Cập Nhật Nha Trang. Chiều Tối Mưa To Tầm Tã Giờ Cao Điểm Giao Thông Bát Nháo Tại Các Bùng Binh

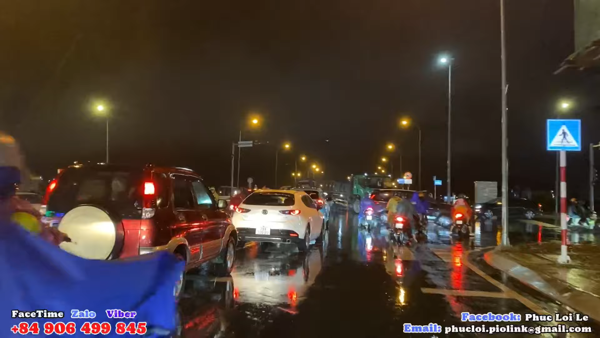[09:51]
hướng đi bên này là đi đến nút giao thông Ngọc Hội.
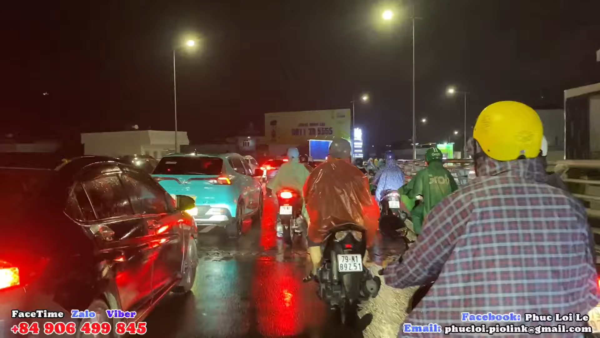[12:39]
Đoạn đây là đường đến 23 tháng 10 đó quý vị. Đây cũng là một cái con đường huyết mạch ở thành phố Nha Trang, dẫn từ phía Tây của thành phố đến với lại phía trung tâm, hướng đi Diên Khánh.
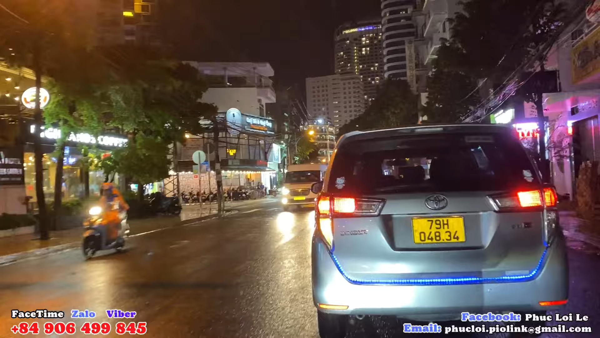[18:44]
Đây là đường Lê Đại Hành.